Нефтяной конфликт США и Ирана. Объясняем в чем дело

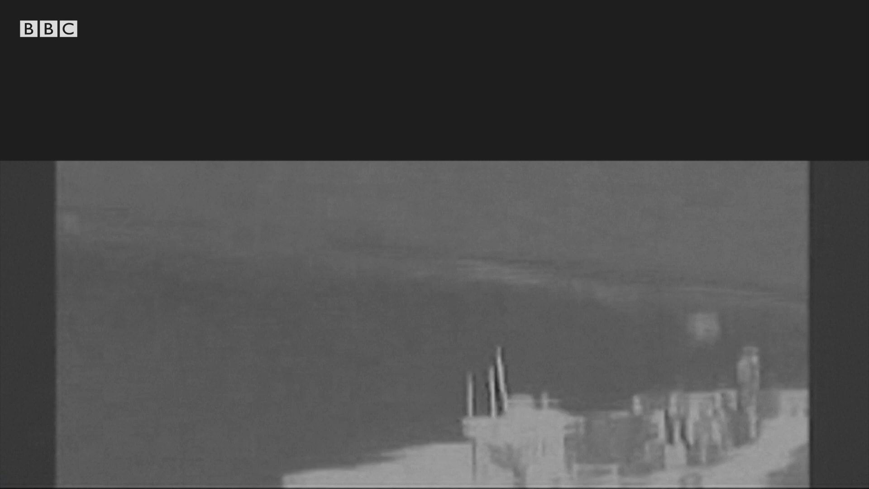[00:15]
На этом видео, по версии Пентагона, иранские военные снимают предположительно невзорвавшуюся мину с одного из танкеров.
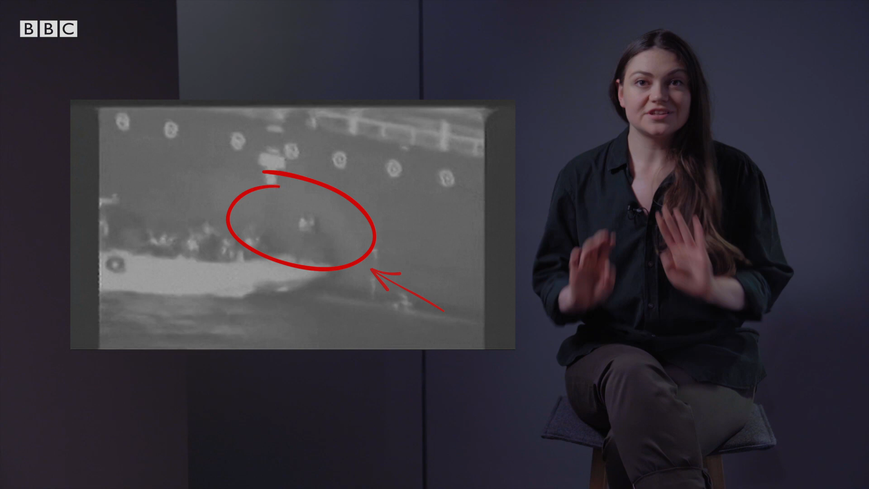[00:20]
Все это происходит в Оманском заливе.